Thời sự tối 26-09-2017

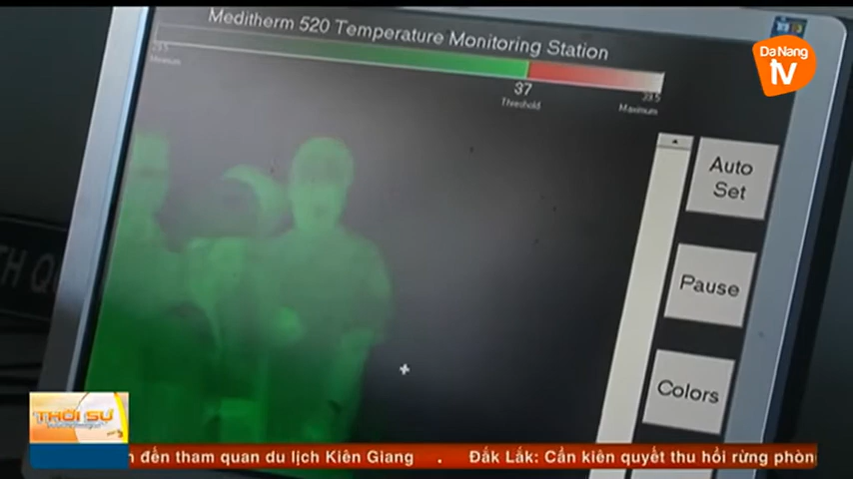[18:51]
Trầm kiểm dịch nhà Gati 2, cửa khẩu hàng không được trang bị thêm camera nhiệt, cùng các dụng cụ kiểm dịch tiên tiến.